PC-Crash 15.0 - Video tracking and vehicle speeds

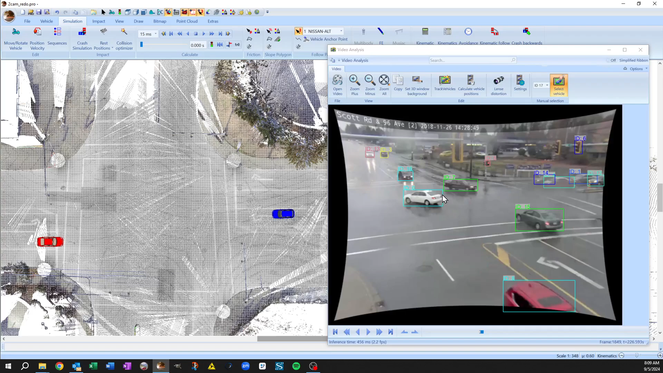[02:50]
So I've already done that with this project. So I'm just going to reload it. So you can see these paths are what it comes up with if
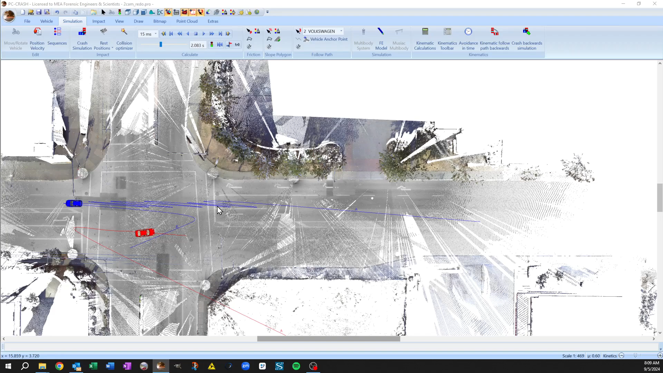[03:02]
you've got a vehicle that hasn't tracked properly.
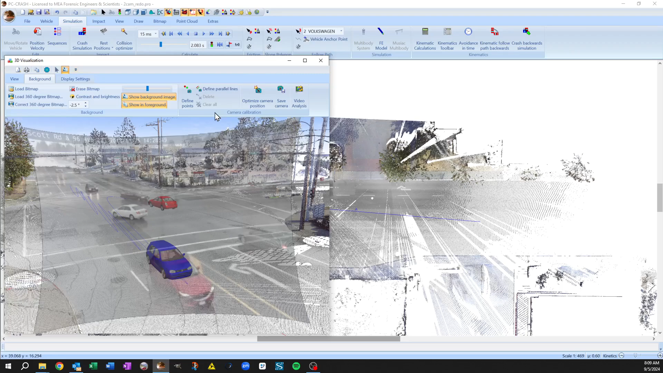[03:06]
So what I've done is gone and
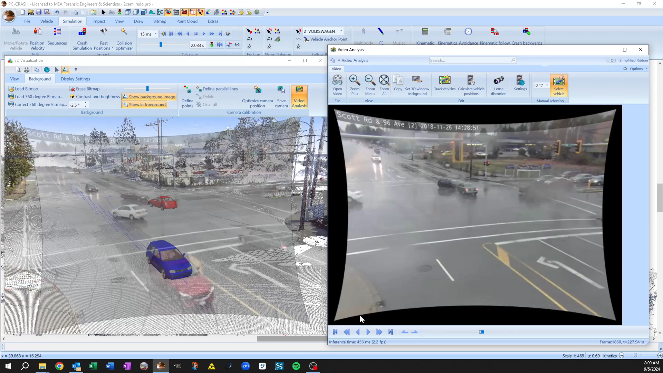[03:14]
applied ID number 20, to the through vehicle and 17 to the left turner. So if I go to calculate vehicle positions now, so let's take our through vehicle and go to ID number 20, oops, 20. There, so here's sort of the velocity that it's calculating over time.
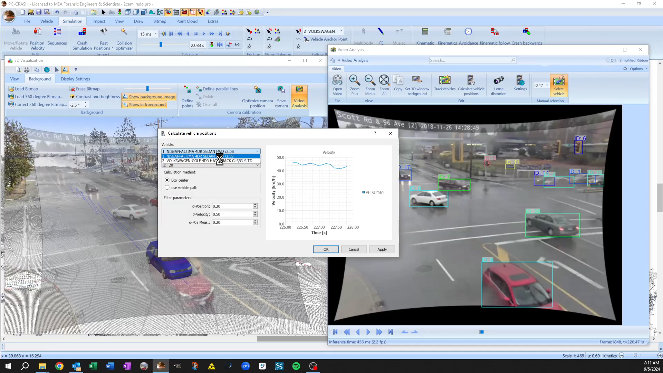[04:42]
So, uh, we'll just do the box center and hit apply. And then we'll pick our left turning vehicle. So that was ID number 17 and apply. So you see, we've got speed dropping a little bit as it approaches the intersection. Say, okay. So now as I move, you see what's going on here. Oh wait, I'm way off in space. And that's because this video it's at the 225
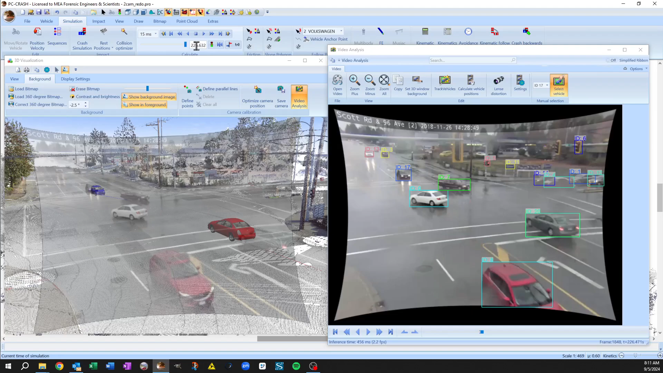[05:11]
roughly second mark where things get interesting.
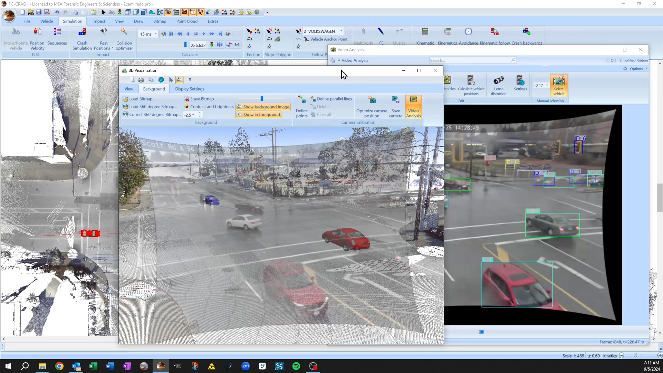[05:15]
So we can, we can adjust this. If you just go to your diagrams and we'll go to origin offset,
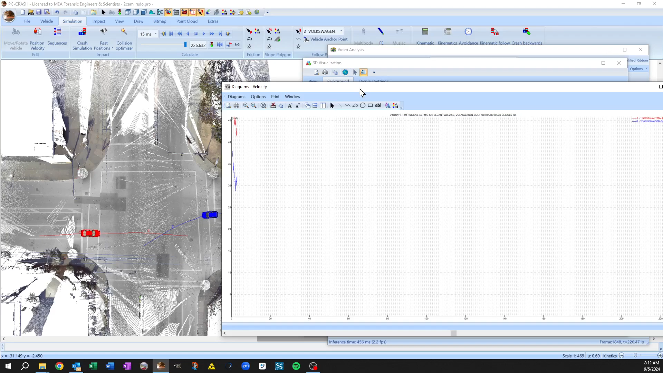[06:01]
And now if we zoom in on our diagram window there, now things are much more normal for
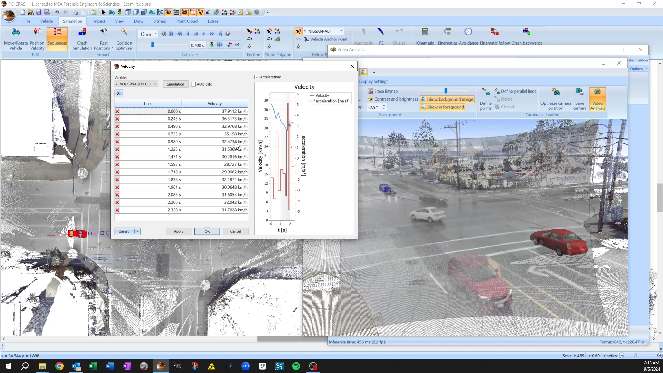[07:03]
So that's why we have that offset in the display there, the time origin, is it's taking a zero time for the velocity sequences. And then it's following those paths.
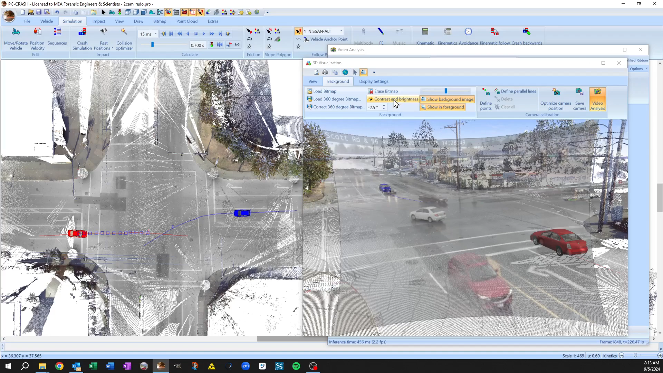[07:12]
So you can see here if we toggle our background, you can see that now our vehicles are tracking on the road surface and going in towards impact. And now we've got an excellent starting point for further refinement of our video. And this can be applied to additional vehicles in the scene. So it extends, you know, we could show the position of the other left turning vehicles to try and develop sight lines and whatnot.
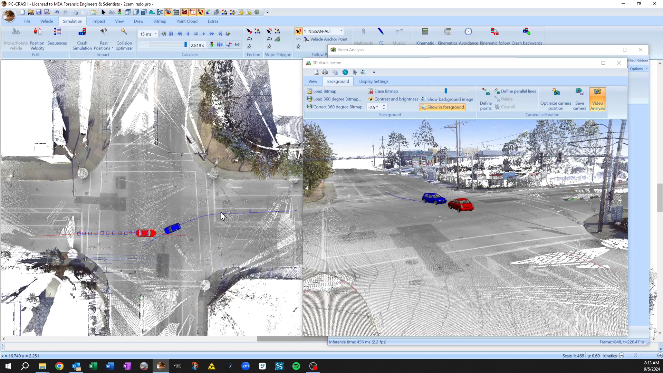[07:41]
So there you are. That is using video object tracking in PC Crash 15.0.